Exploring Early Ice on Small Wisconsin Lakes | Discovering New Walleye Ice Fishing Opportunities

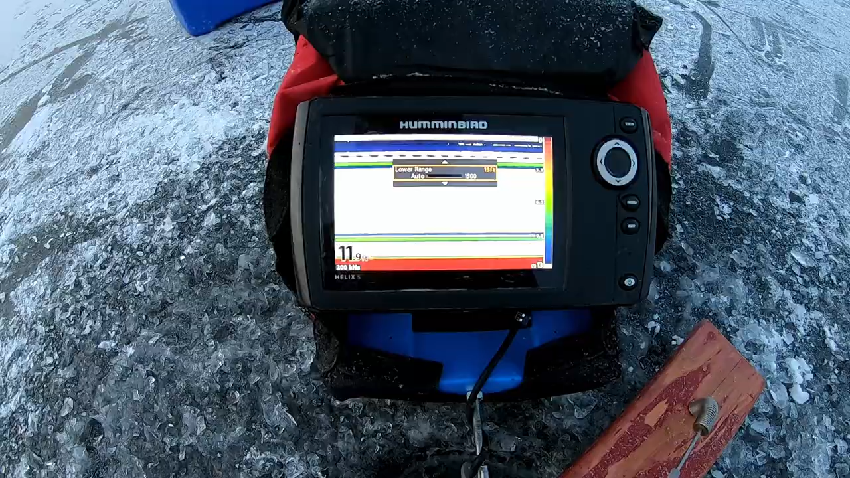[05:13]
So when I'm setting these tip ups this
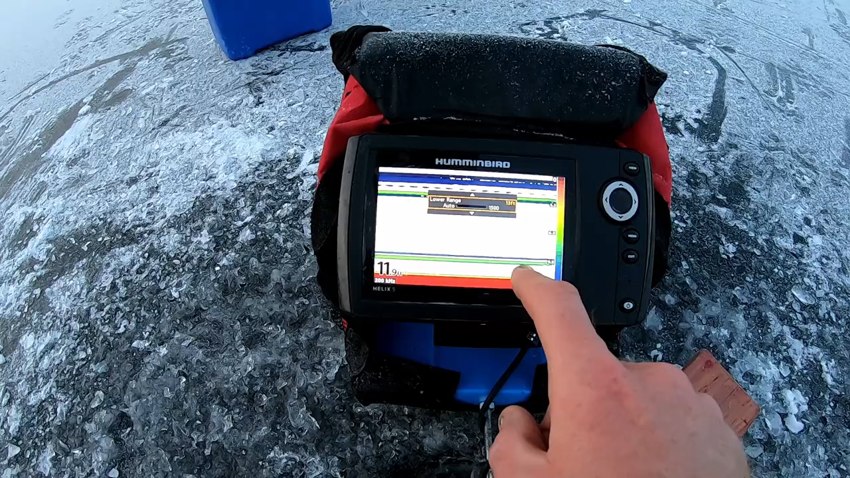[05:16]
is my the red bar is the bottom it's about 12 feet
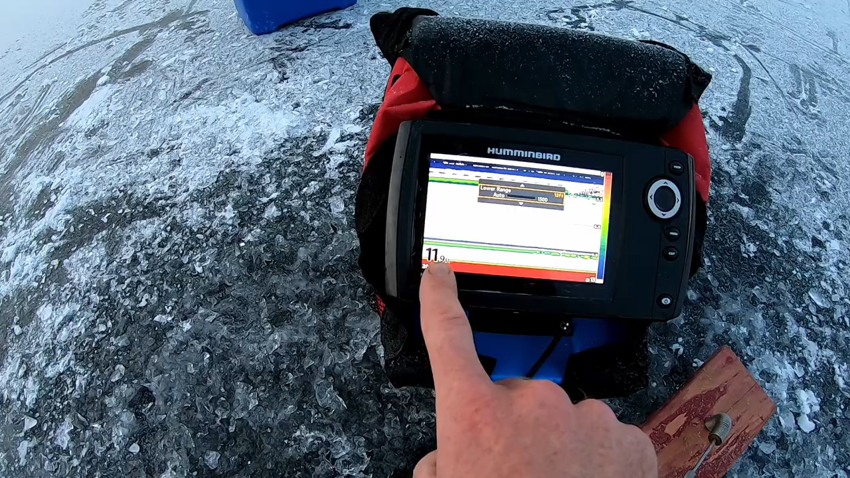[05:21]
and uh that's my minnow right there and then that little line just above it that's my split shot so I want that just above the bottom just like that so there's my minnow right there right by the bottom that's
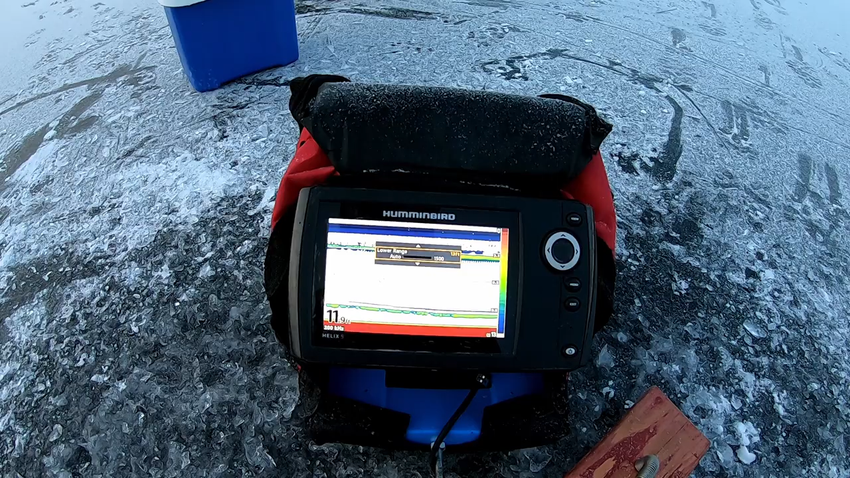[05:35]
perfect so I thought I was on the shallowest part of that hump over there at 12 feet but now I'm finding that I was